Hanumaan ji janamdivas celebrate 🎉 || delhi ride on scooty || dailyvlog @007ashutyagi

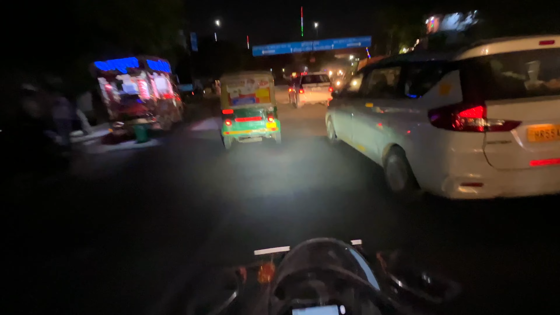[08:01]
उसका दवाई पिछड़ा दिलवाने ले जा रहा था कोई स्कूटी पर, उसका चलान काट दिया।
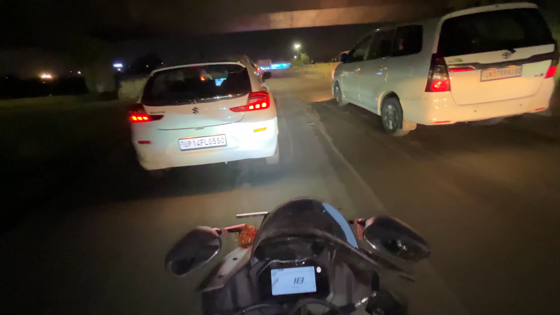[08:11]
चलो कोई नहीं, रूल है, उन्हें भी अपनी ड्यूटी फॉलो करनी पड़ रही है, जो भी है।